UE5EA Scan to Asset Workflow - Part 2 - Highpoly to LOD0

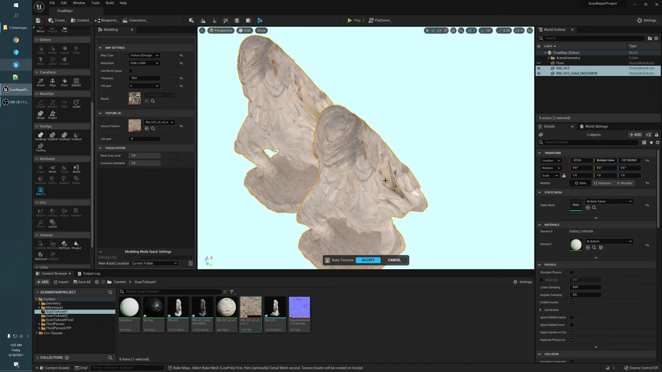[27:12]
cracks here the you know because we kind of filled those in we're getting some like